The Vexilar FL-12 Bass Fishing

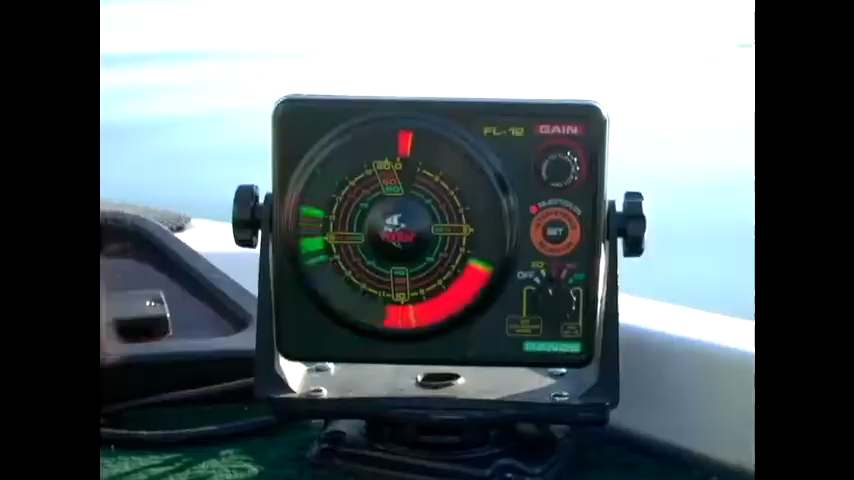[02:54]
But with the FL12, you can use it to find what true bottom is. Let me show you how that works. First thing you do when you turn the unit on, you'll go to the 0 to 20 foot mode.
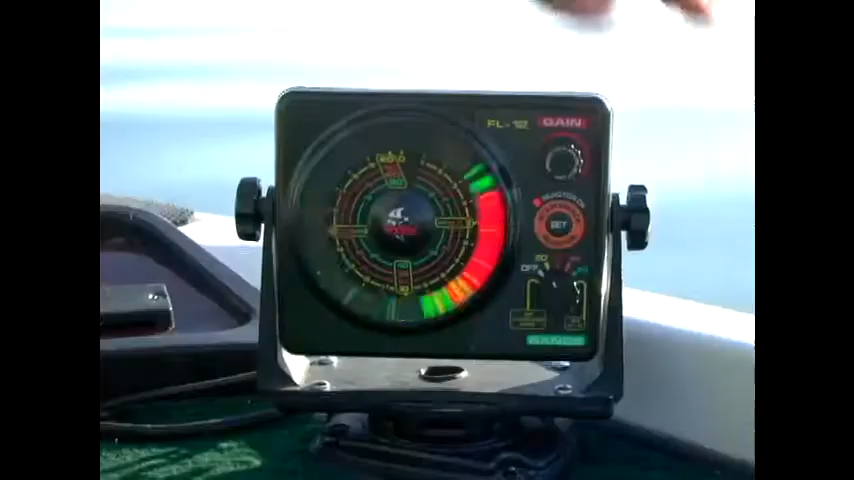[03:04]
It shows the bottom, so we're okay there. Now we want to keep the gain as low as possible.
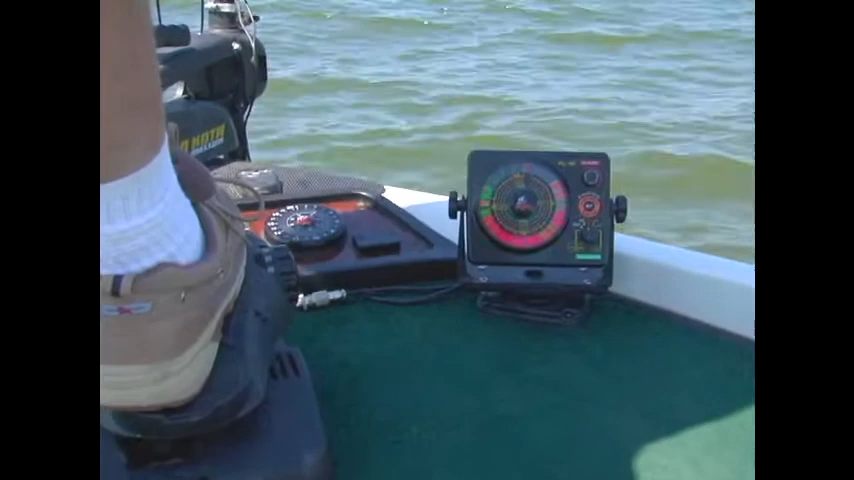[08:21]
With the aid of the FLASher, which gives me real-time response, I can actually pinpoint the boat exactly over the crease of the weeds. These are all weeds here. Now watch, I'm just going to move the boat just a few feet to my left, and it'll show you that there's long, deep pockets in the weeds. And these deep pockets are where the fish are living. So what I'm going to do, see, there's a big pocket here. And so I'm keeping the boat literally on that crease.
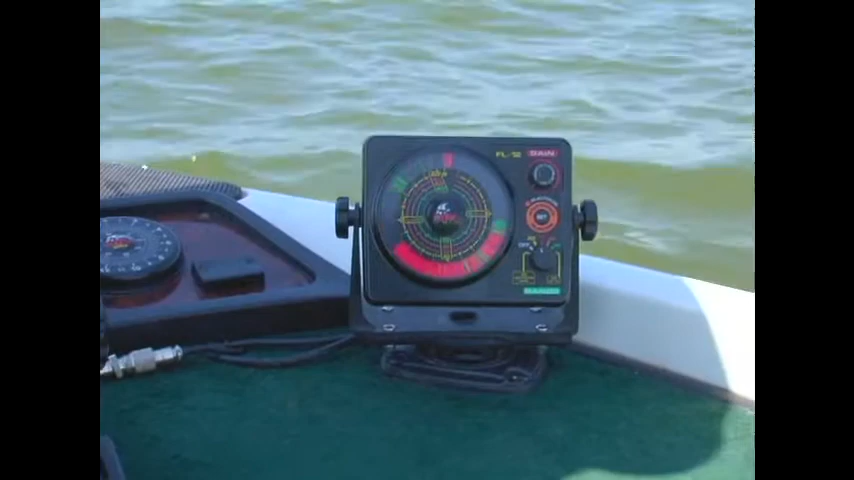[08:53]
Right on this edge. There's one! Got him!